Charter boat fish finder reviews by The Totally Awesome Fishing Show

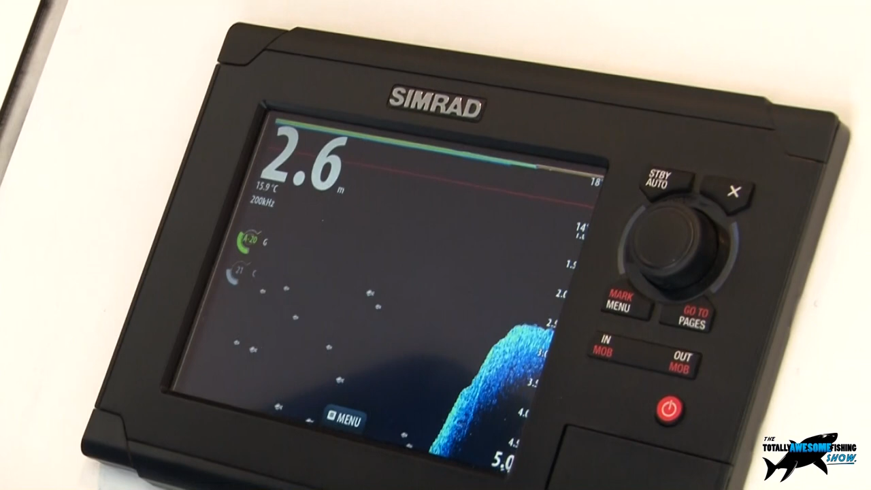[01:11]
On screen: depth 2.6 m, water 15.9°C
to some of your small commercial charter fishing boats trawlers they start
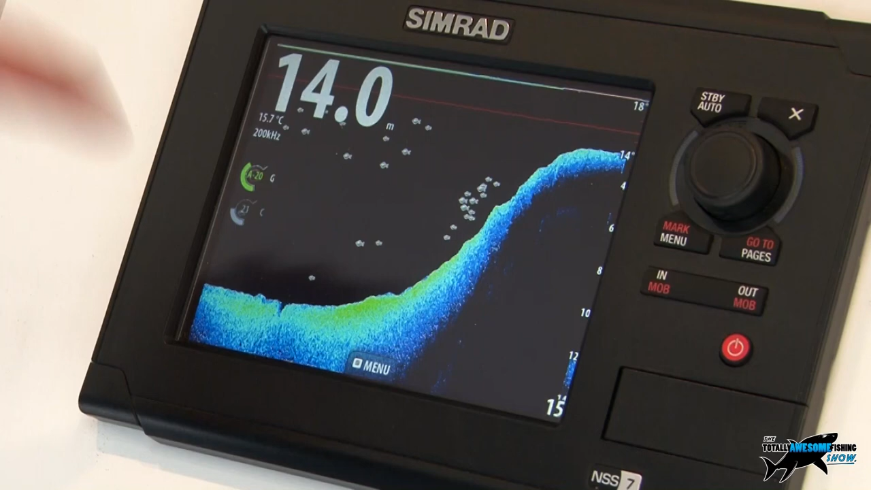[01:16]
On screen: depth 14.0 m, water 15.7°C
in a seven inch and go right up to the 12 inch display here and these are multi-touch
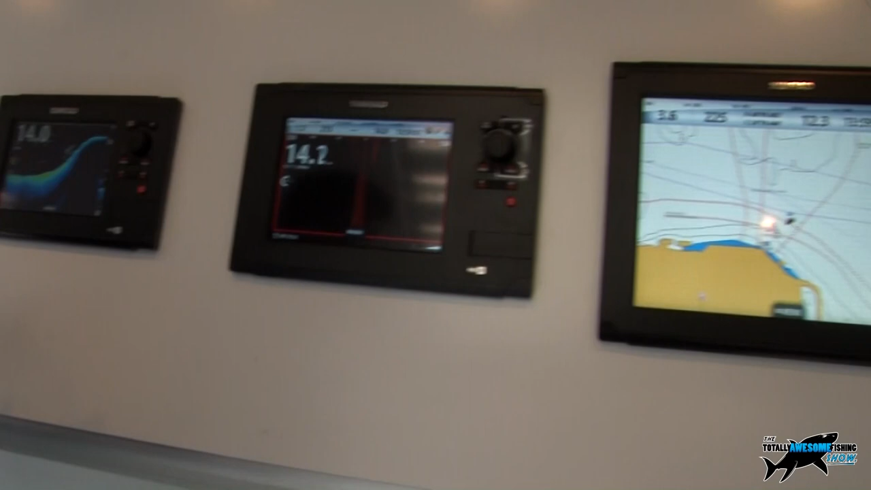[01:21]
recorders so they are push button as well as touchscreen so
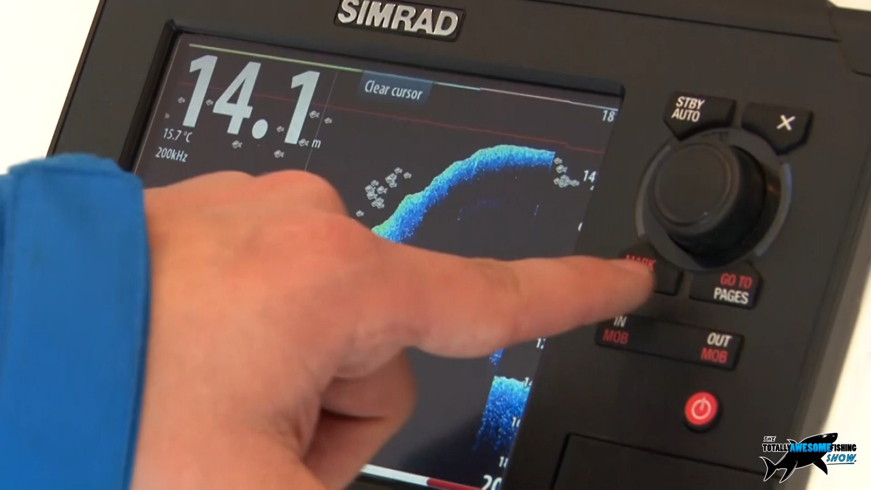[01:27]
On screen: depth 14.1 m, water 15.7°C
we can see here we've got the key push buttons for the most the general
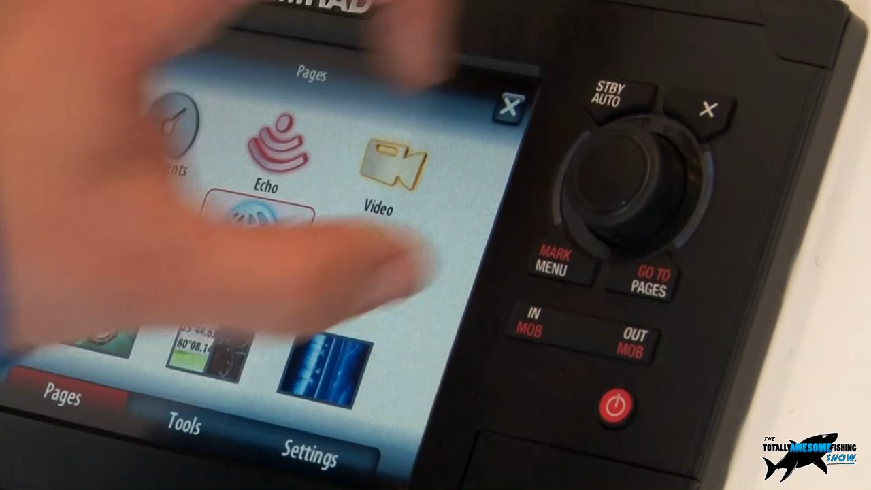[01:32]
buttons that you're most likely to use so you've got pages which takes you home to your menu and then you've got the touchscreen buttons on the screen here as well so these are all multifunction chart plotter sounder
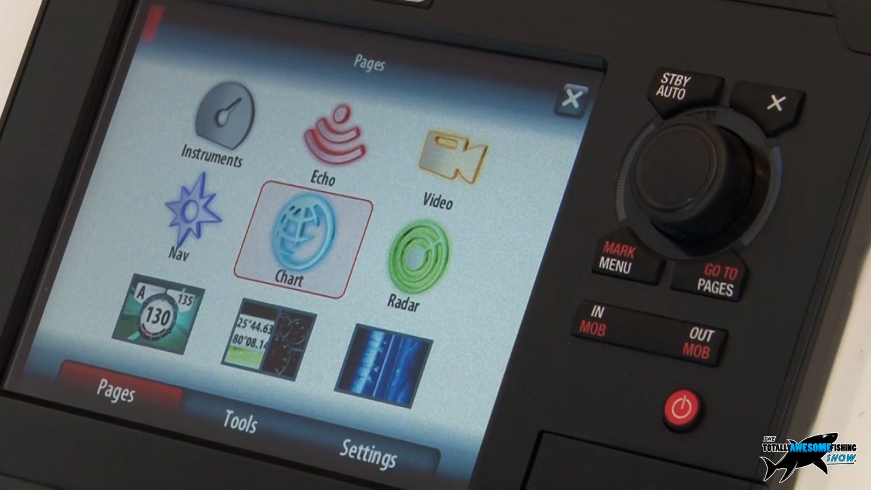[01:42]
engine data radar the lock and we can
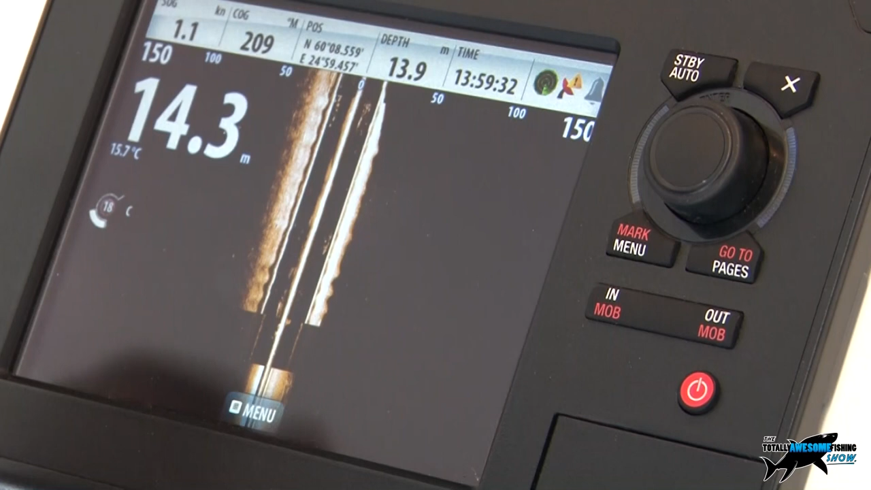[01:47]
On screen: speed 1.1 kn
pull up the side scan sonar that we see here and as I showed you on the on
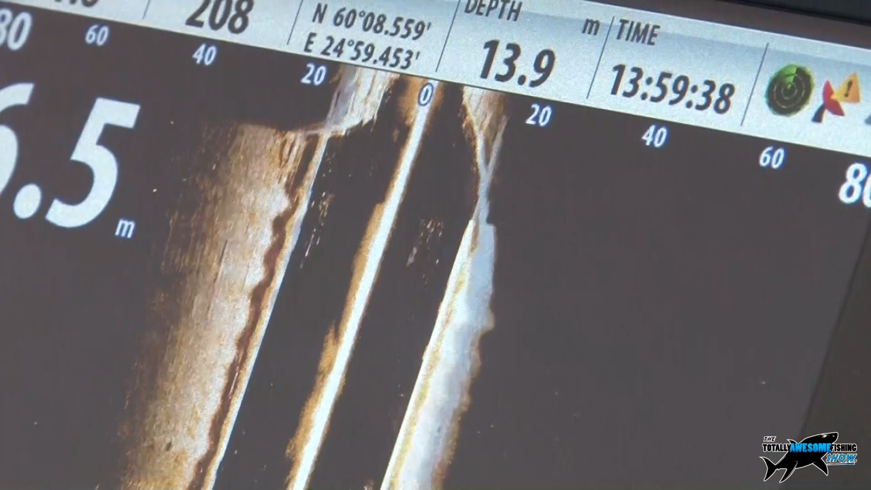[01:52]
the HDS series in the low rents brands with the side imaging sonar we're looking down
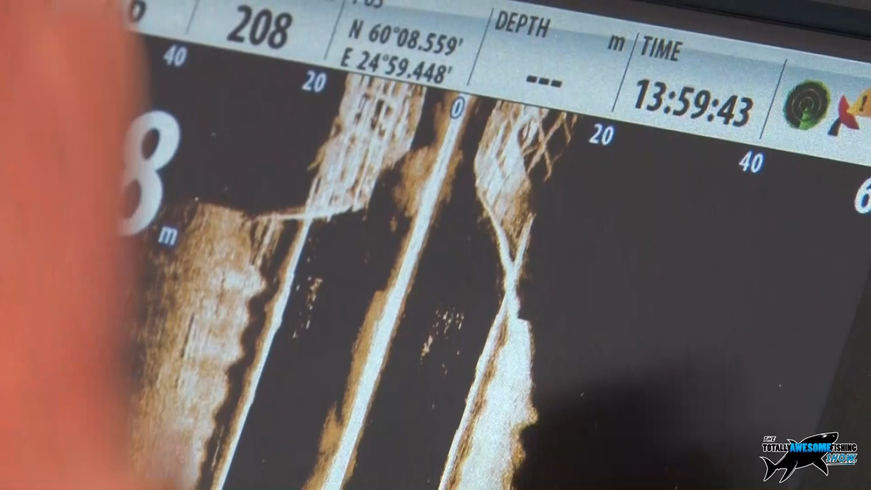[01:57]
at the wrecks and obstructions on the on the seabed but from an overhead
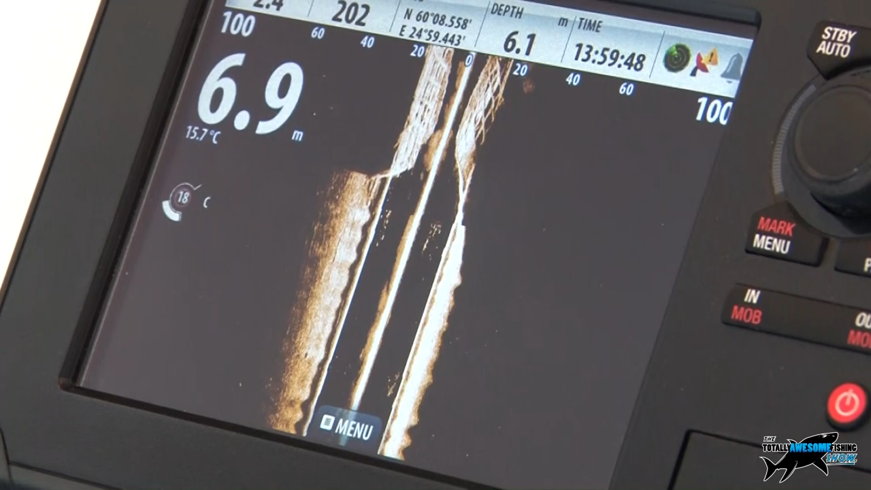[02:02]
On screen: water 15.7°C
view so if we see something that we like we can just simply go through and
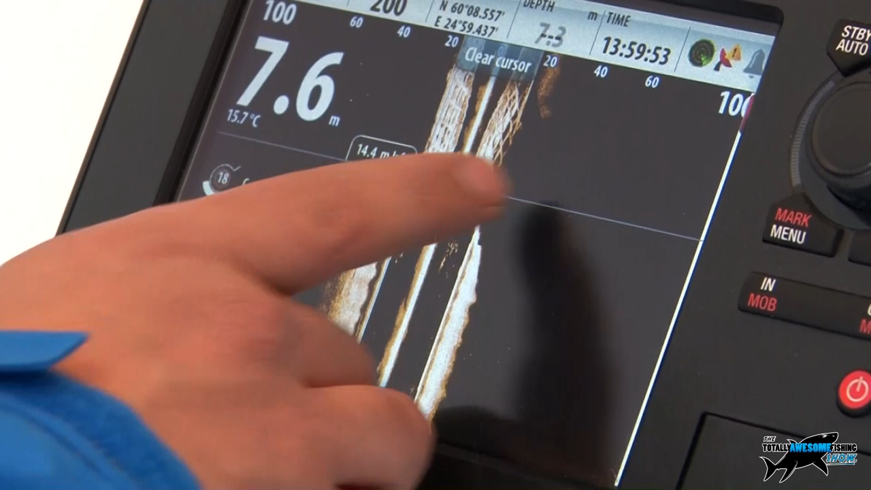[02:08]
On screen: water 15.7°C
pause the sonar and you just press and hold your waypoint and that's then created
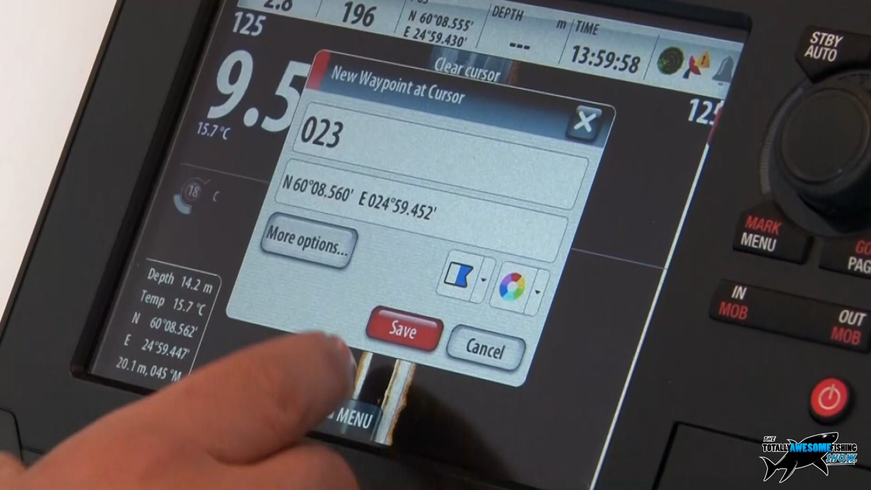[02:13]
On screen: water 15.7°C
a waypoint directly over the top of that wreck we can do one at the front one on the back one of the important starboard side
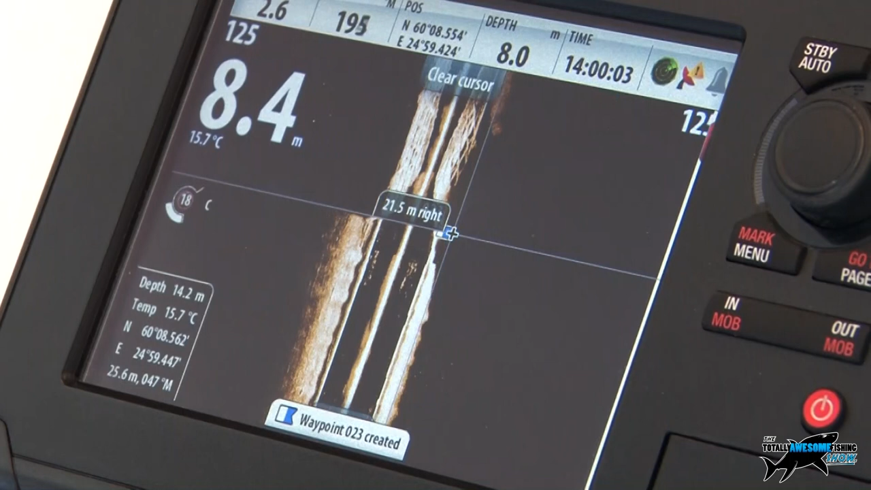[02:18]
On screen: water 15.7°C
and then we've mapped out that wreck on the on the chart there another nice unique
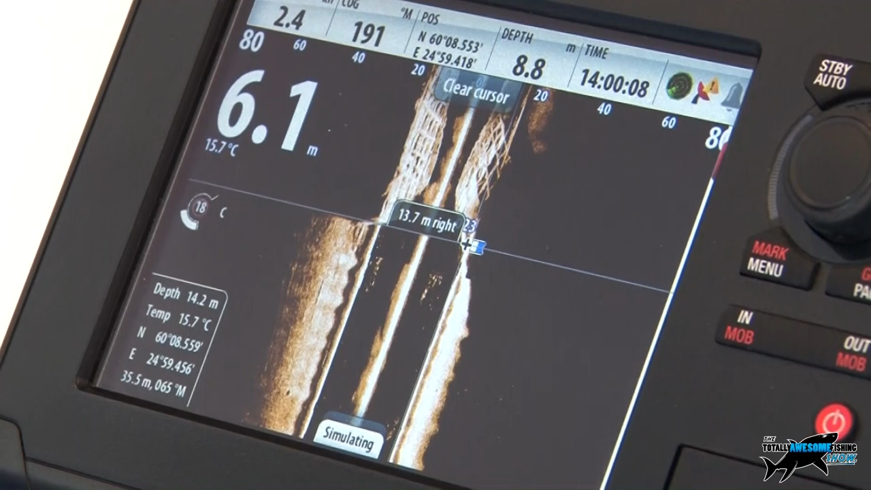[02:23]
On screen: water 15.7°C
feature that we have both on the the Lawrence HDS series and the the Simrad brand is we actually have iPad connectivity a little product called go free now what it does we have an